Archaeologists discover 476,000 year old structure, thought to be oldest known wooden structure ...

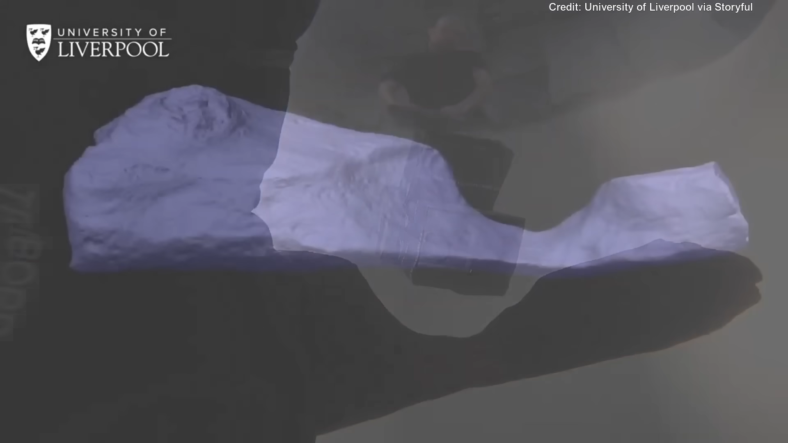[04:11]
And here it is. The model. We can turn it over. You can look closely at the notch.